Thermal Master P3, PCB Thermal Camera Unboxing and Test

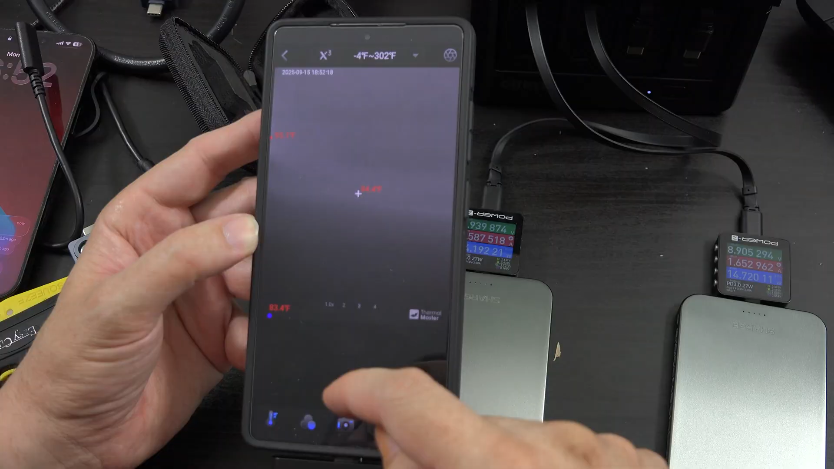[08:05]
And since we're on a different type of device we have to kind of set it up the way we want it again with Iron Red.
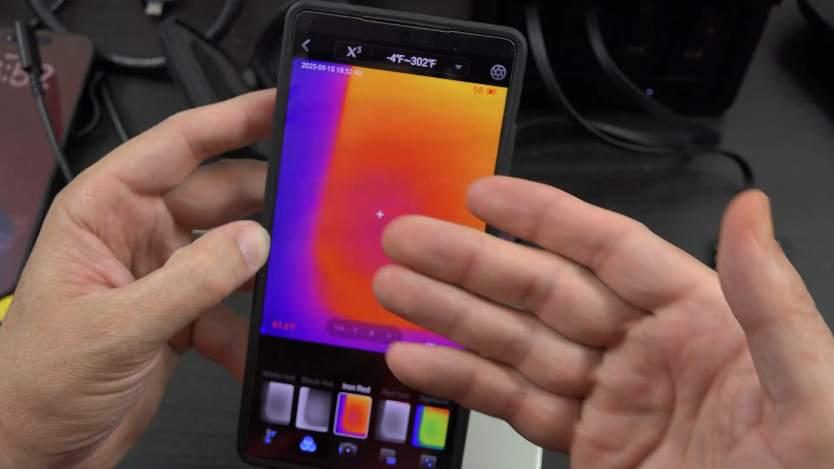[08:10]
And what I'm going to do now is basically record video and insert it into this video. All right. So we're kind of far back now. We can see where all the heat is. But is it all in focus? I don't know. Let's adjust the dial. It's all out of focus. And we'll turn it until things look good. That's about what I would think right there. So 101 degrees Fahrenheit.
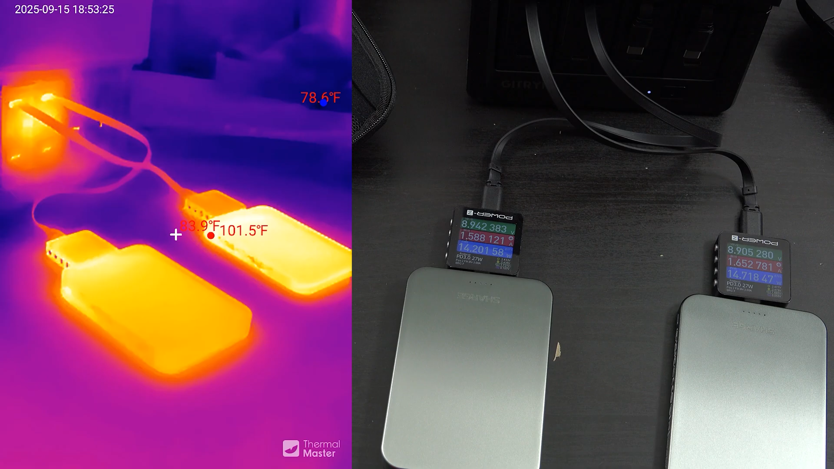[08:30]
And we can get right up on it. And we can turn the dial. And we can get.
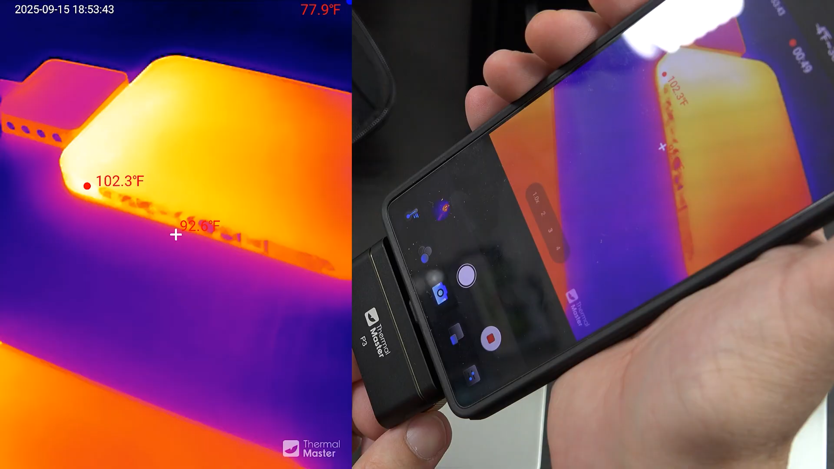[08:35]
On screen: spot 92.6°F, max 102.3°F
Oh that's so good. That's so good. Oh I love this little dial.
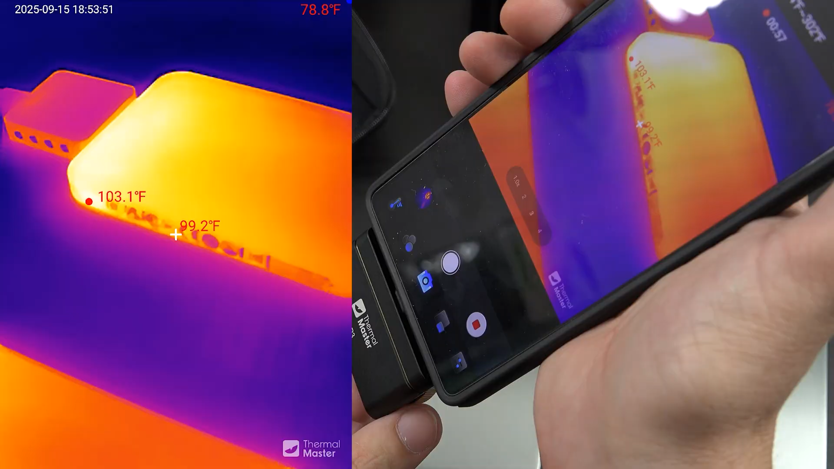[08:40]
On screen: spot 99.2°F, max 103.1°F
And now I'm looking at the charger. And that's pretty cool.
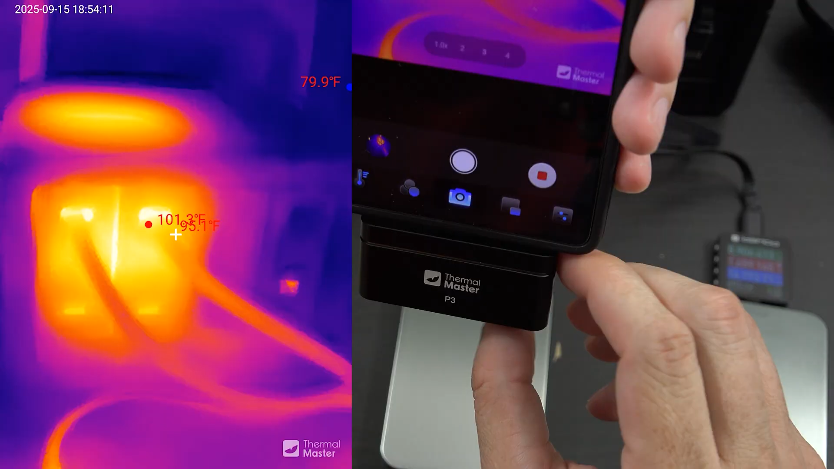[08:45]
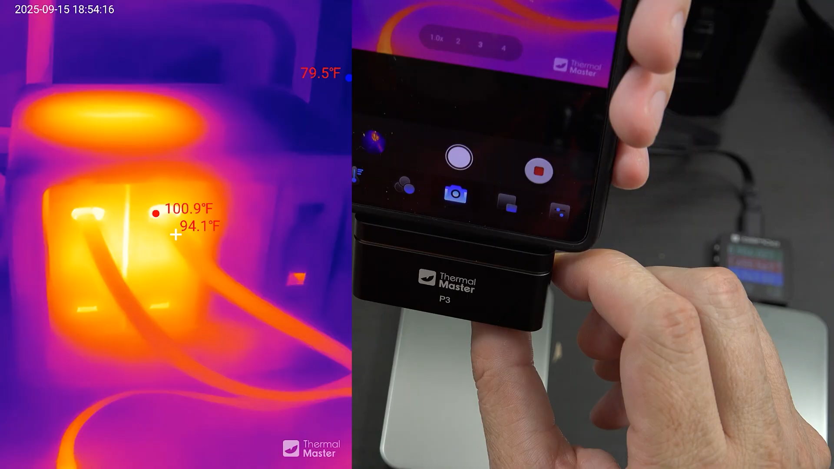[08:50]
On screen: spot 94.1°F
But you can see the temperature. Of this. And if I remove the little top part.
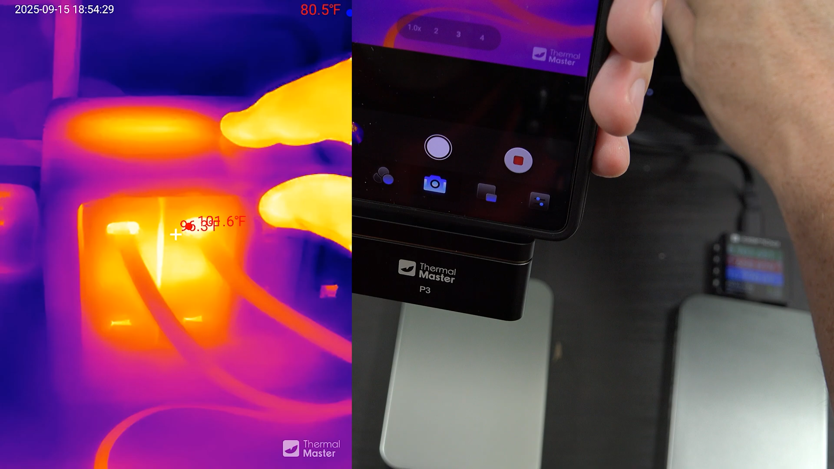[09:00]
There you go.
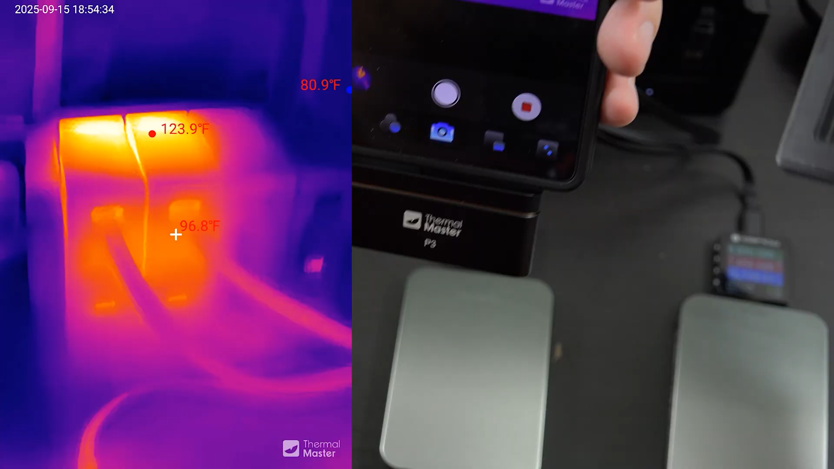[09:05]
On screen: spot 96.8°F, max 123.9°F
We're at 130 degrees Fahrenheit. And the cool thing is what I've done with it. I just disconnect it.
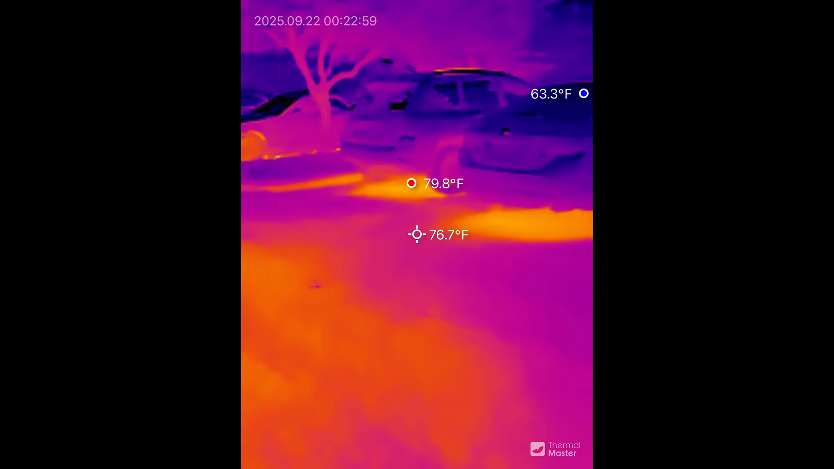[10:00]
On screen: spot 76.7°F, max 79.8°F, min 63.3°F
It's currently midnight. The ground is still a little hot.
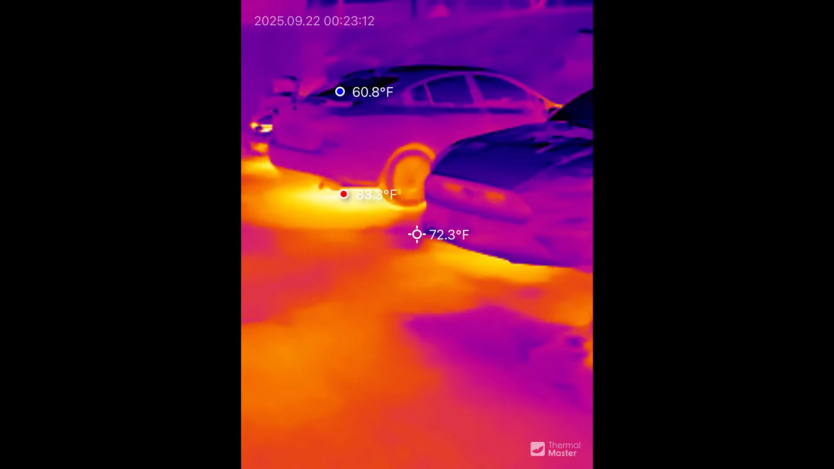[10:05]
But if you look. Oh look. That car's got like glowing red.
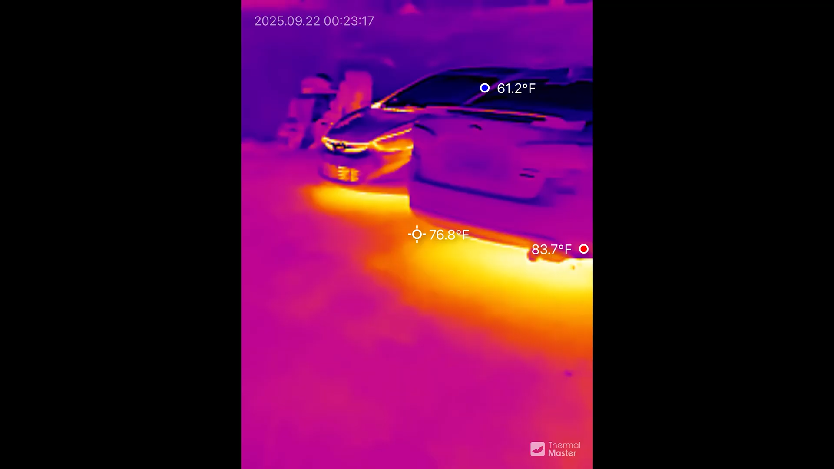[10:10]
On screen: spot 76.8°F, max 83.7°F, min 61.2°F
So it was ran not too long ago. And then look at this.
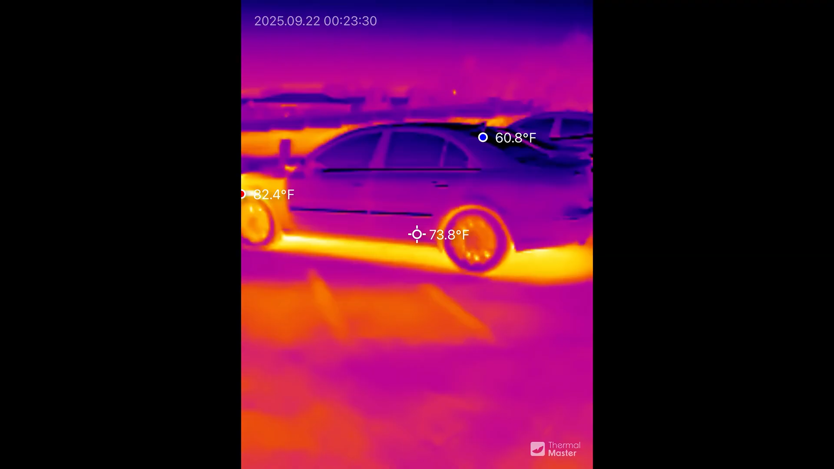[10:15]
On screen: spot 73.8°F
This is definitely something that recently was ran.
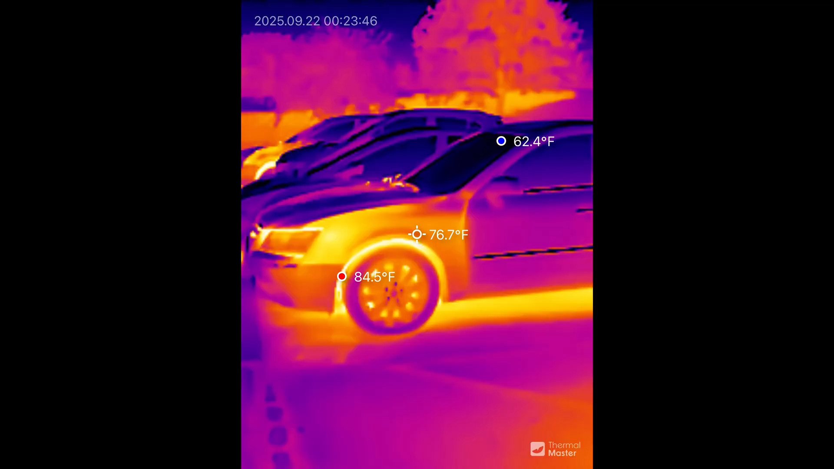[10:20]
Oh yeah. I'm just taking a look down here.
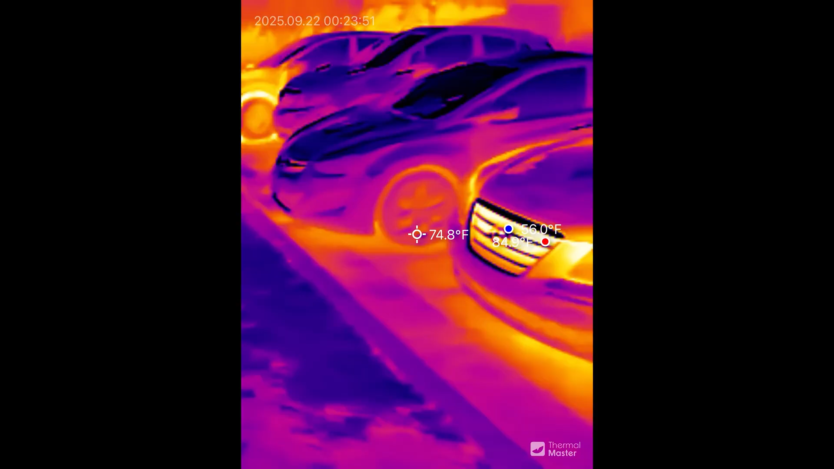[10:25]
On screen: spot 74.8°F
That one. Nothing for a little bit.
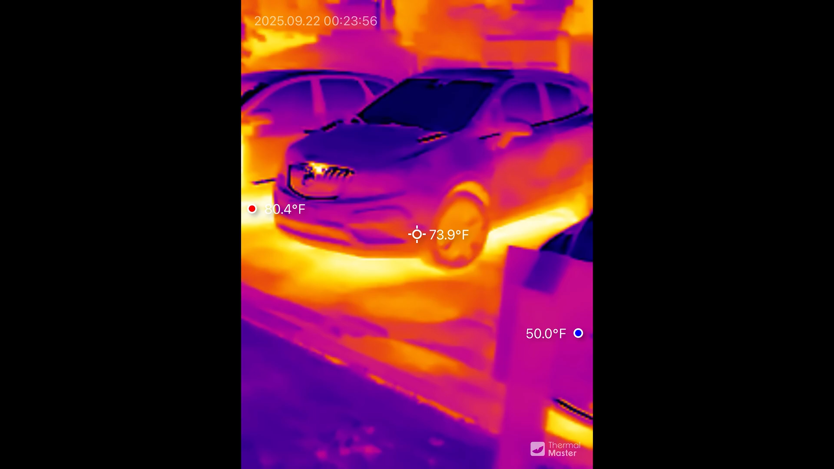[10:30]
On screen: spot 73.9°F
That one. Nothing for a little bit. And then this one.
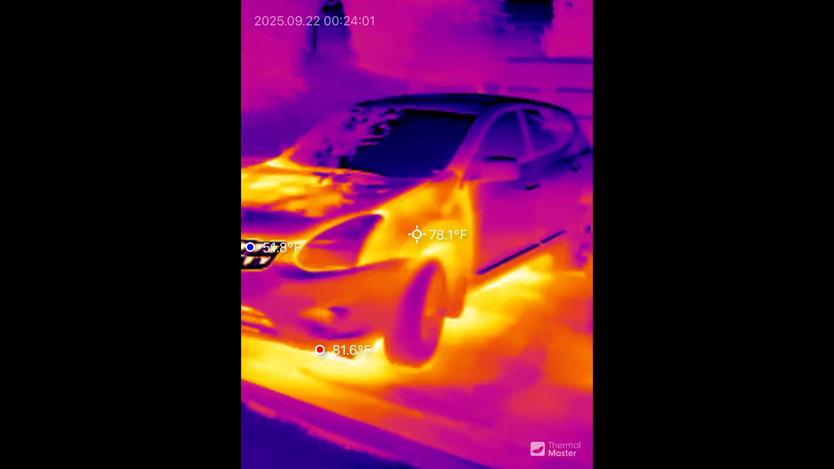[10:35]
On screen: spot 78.1°F
Oh yeah. This one definitely has some heat on it.
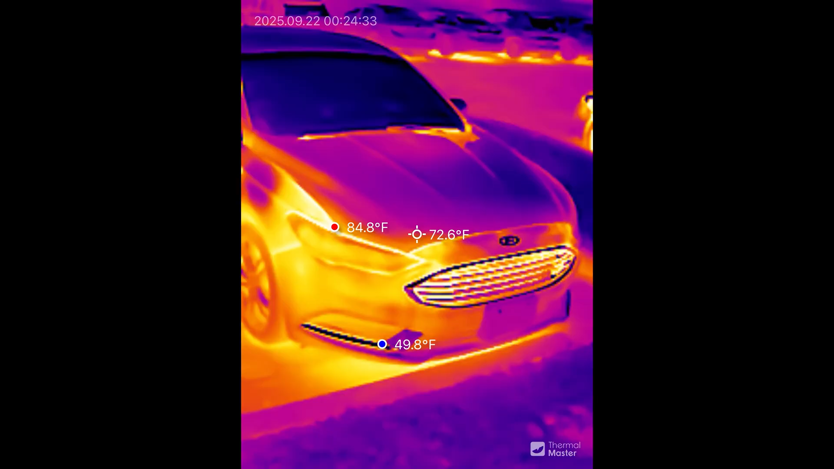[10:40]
On screen: spot 72.6°F, max 84.8°F, min 49.8°F
This one's definitely been ran recently. And this one has not.